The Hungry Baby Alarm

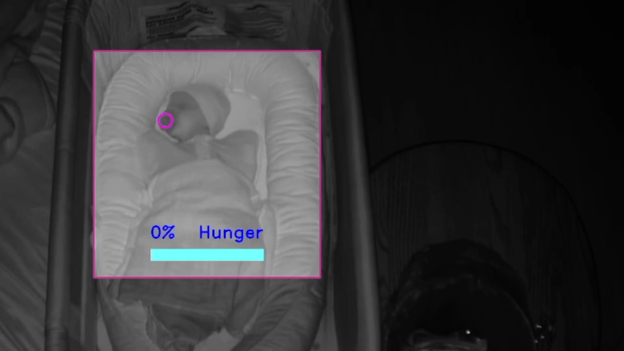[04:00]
So I trained my own custom model, which when given an image, will spit out the likelihood a baby with a pacifier, or a baby without a pacifier, and where it is in the image.
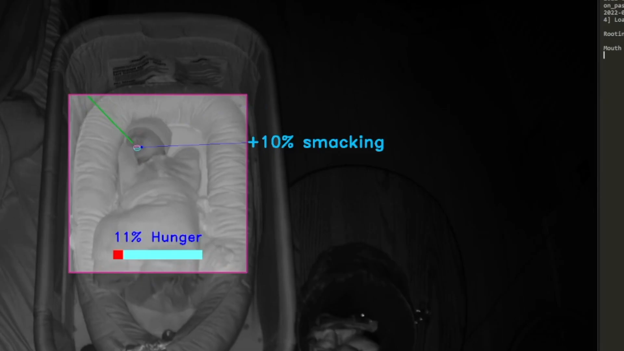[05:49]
So I tracked the direction of his face over time, and the more his face changes direction in a short amount of time, the stronger the weight applied to the hunger vote.